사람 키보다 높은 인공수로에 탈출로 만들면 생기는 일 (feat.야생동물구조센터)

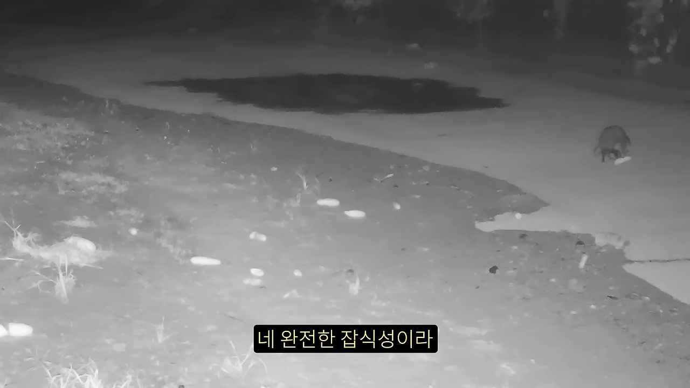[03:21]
근데 실제로 호박 자체를 막 좋아해서 먹는 동물이라고 보기는 좀 어렵죠. 아무리 잡식성이요. 그런 거 같네요. 그냥 버려가는데. 네. 어? 같이 있어. 네, 만났네. 어, 이거 되게 신기하다. 둘이 안 싸워요? 네. 그 뭐 너구리랑 고라니는 서로가 서로한테 크게 신경 쓰지 않고 뭐 경쟁을 하지도 않고 뭐 포식이나 피식을 하지도 않는 그런 관계여서 너는 너, 나는 나. 서로 이런 데는 하죠. 네. 다만 고라니가 새끼라면 이야기는 좀 달라질 수 있을 것 같아요. 아우, 이거 진짜 동화 같다. 진짜 동화 같다.
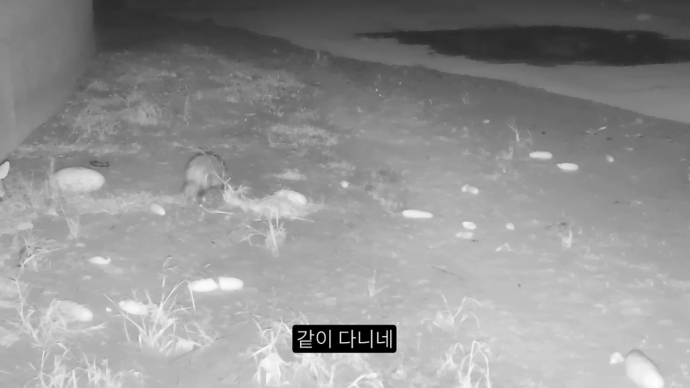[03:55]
아니 같이 다니는? 그러니까 이제 다른 각도, 다른 장소예요.
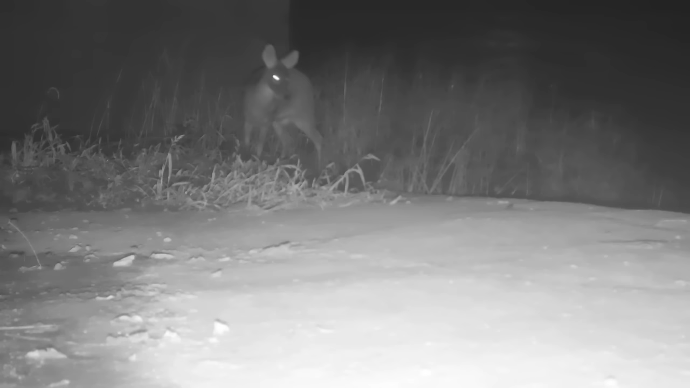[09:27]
아, 일단 고라니. 가장 먼저 고라니. 어, 뭐야?
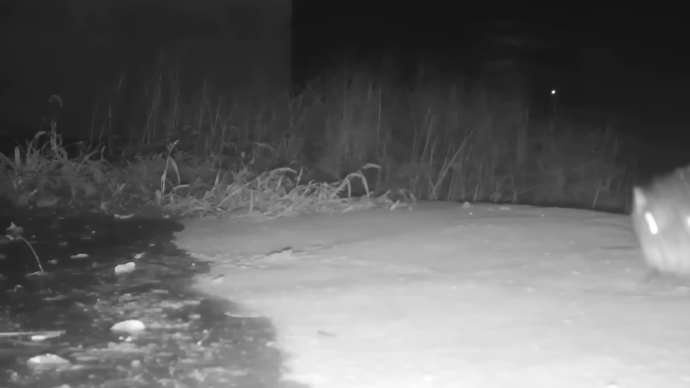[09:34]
어, 오, 수달이다. 오, 오, 오.
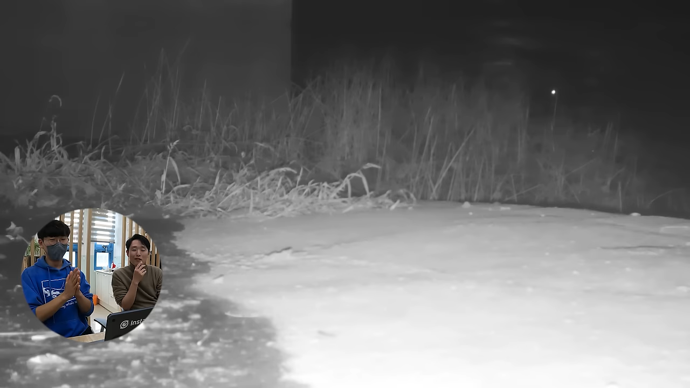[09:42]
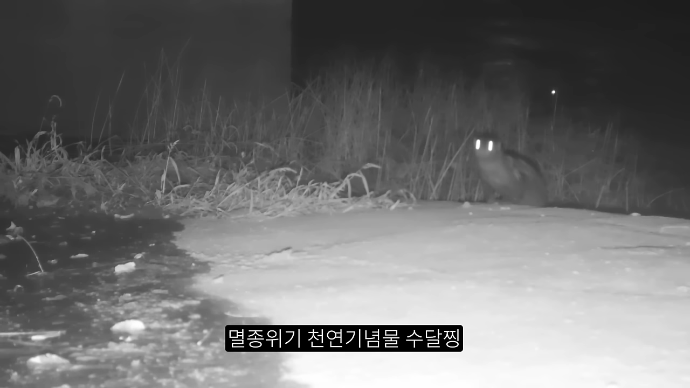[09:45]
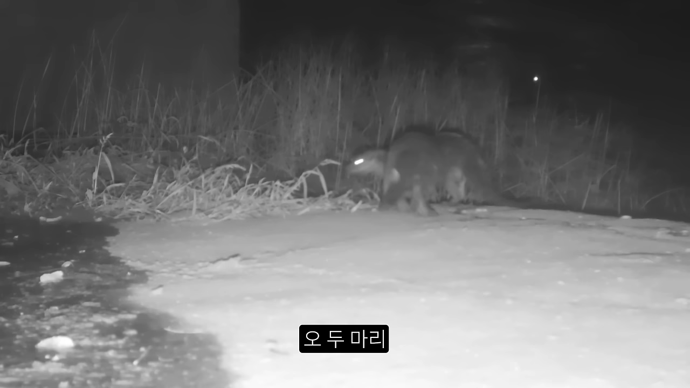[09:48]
어, 두 마리예요. 어, 크기를 가늠하기가 좀 어렵긴 하겠지만 올해 태어난 새끼들. 크다. 그래. 같은 경로를 이용하는 그럼 이런 데서 마주칠 법 하겠네. 그쵸, 마주칠 법 하죠.
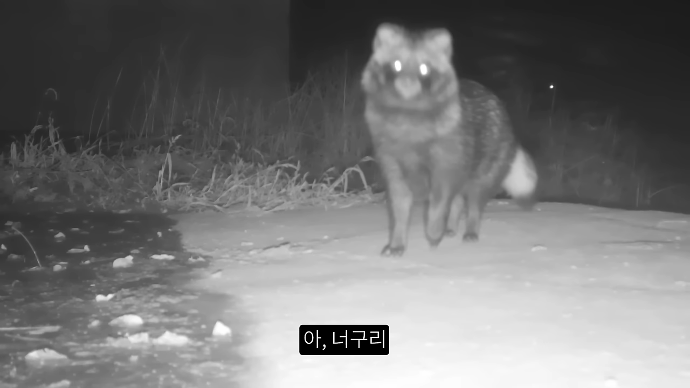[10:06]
나 오래 막 카메라 쳐다봐요. 엄청 경계하는 카메라.
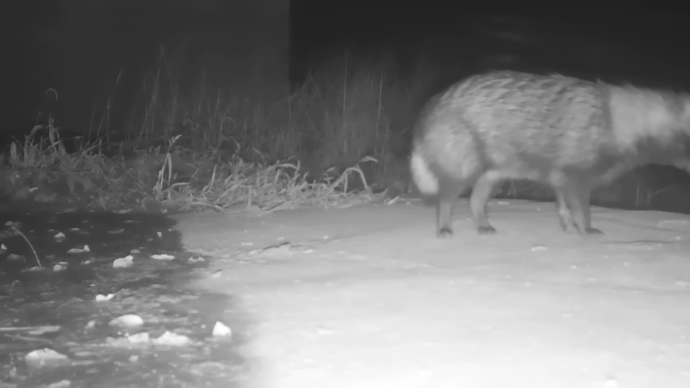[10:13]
너구리 고라니 수달. 하긴 이렇게 경사로가 있으니까 그냥 물 마시러 가도 되게 좋겠네.
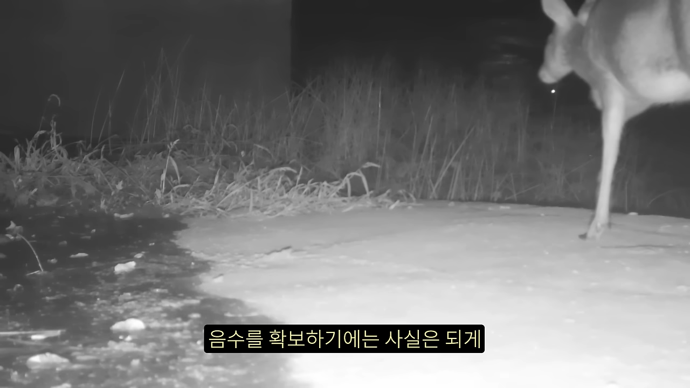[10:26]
그쵸, 그쵸. 음수를 확보하기에는 사실은 되게 매력적인 구조가 될 수 있는 거죠. 근데 거길 들어갔다가 못 나오면 문제인데, 스스로 나올 수 있으면 사실 크게 문제될 거는 없으니까.
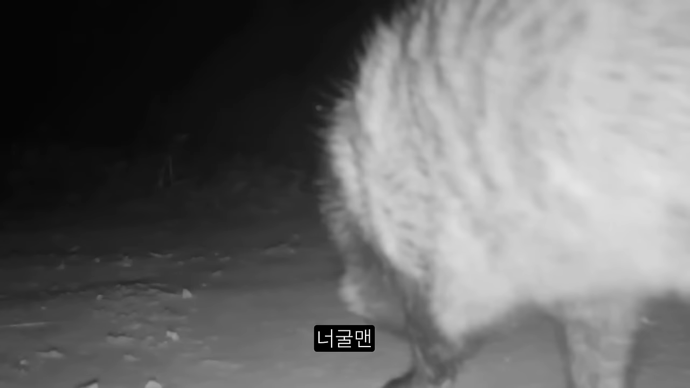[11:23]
전 개인적으로 겨울 너구리가 더 좋아요. 같이 있네, 여기도. 여기도 같이 있네. 구경하고 있네, 내려와. 아, 그러게, 빤 쳐다보겠네. 웃기네, 이거.
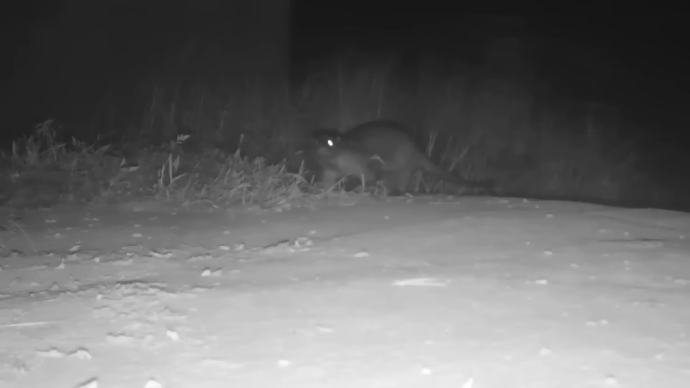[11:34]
소수다. 아까보다 더 큰 거 같은 느낌 좀. 처음 보는 개체? 눈동자가 다른 거는. 약간 그럴 수도 있을 것 같아요. 그러니까 우측 눈에 뭔가 약간 손상이 있는 개체일 수도 있을 것 같아요. 그래서 눈을 제대로 잘 못 뜨고 있다거나, 아니면은 뭔가 한몰이 됐다거나.
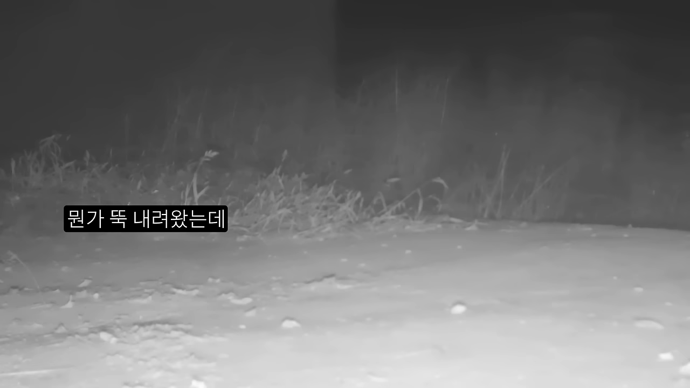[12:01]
사탕? 네, 그런 것 같아요. 오, 이거 포스가 동해가 아닌데? 오. 어?
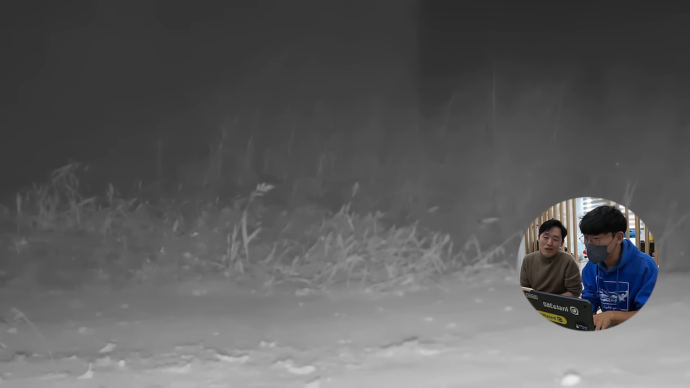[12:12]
아, 경계심이. 맞나? 확실히, 예, 경계심이 좀. 예. 개구리?
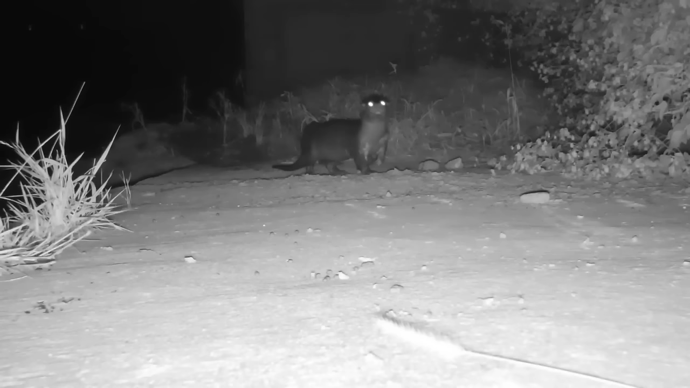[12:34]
아, 같은 느낌. 네. 새끼? 저는 좀 어려 보이긴 해요. 네. 아우. 진짜 그. 쥐쥐거리다. 여기도 너구리니? 여기는 좀 잘생겼다. 날렵.
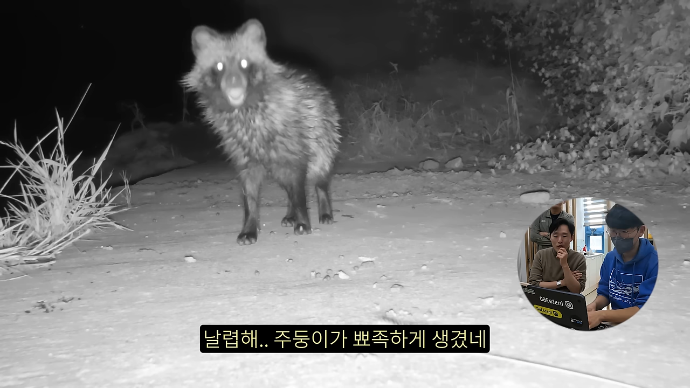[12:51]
네, 날렵 주둥이가 뾰족하게 생겼네. 완전 흠뻑 젖어보니까. 네. 들어가서 뭐, 물장구 치고 거기서. 아우, 발자국 남는 거 봐. 와, 저 발굽? 발굽이지? 네. 뭐 되게 구두 같다. 하이힐 같기도 하고 살짝.
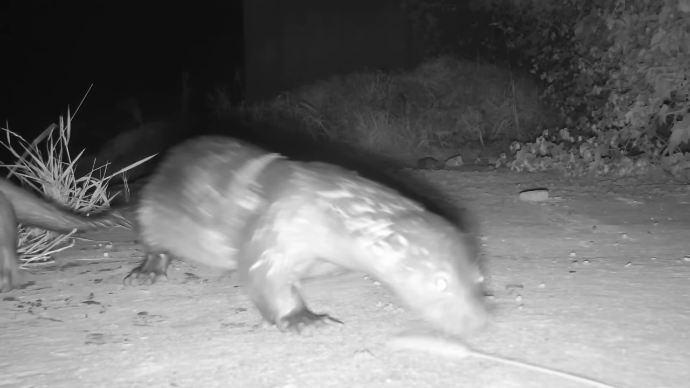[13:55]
약간 똑똑하고 무서울 거 없는 애들은 호기심이 좀 강해요. 그게 또 덫이 되기도 하는데.
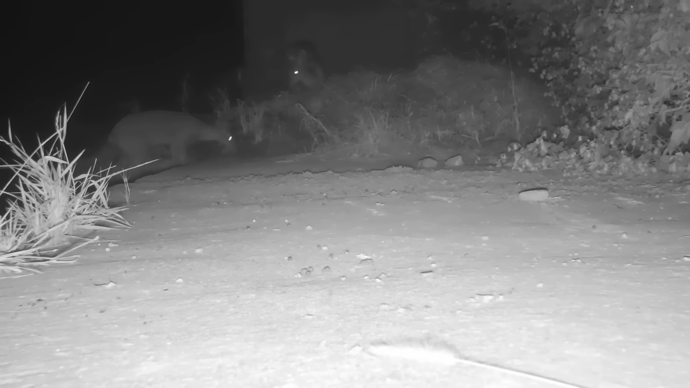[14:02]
아, 두 마리. 어, 고라니 두 마리. 부르르르. 뭐지 이게? 아, 그냥 몸 타는 건가? 다리가 약한 애들이라 몸 털 때도 저렇게 약간 걸려서 무게중심이 낮춰놓고. 아.
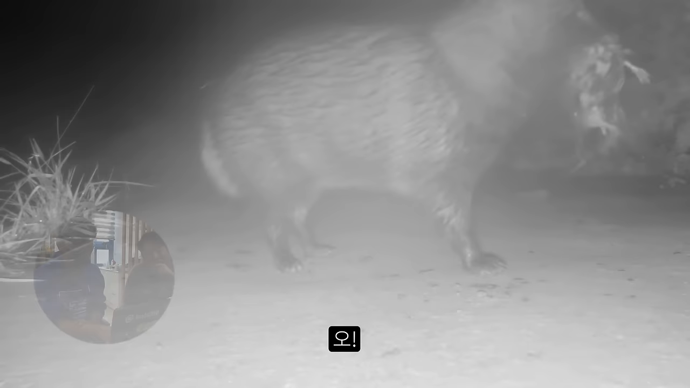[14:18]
어? 뭐야 이게?
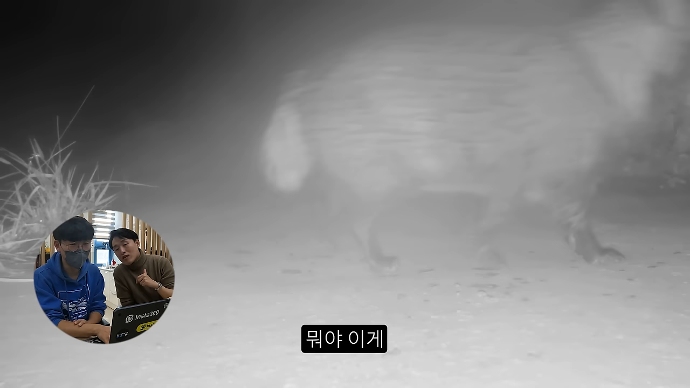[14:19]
이야. 발바닥 보니까 오리인데. 아, 죽어있는 거예요? 네, 네. 원래 너구리도 그 스캐빈저라 그래서 청소부 역할을 되게 충실히 하는 친구거든요. 네, 기분 좋겠네. 왕건이 건졌네. 네.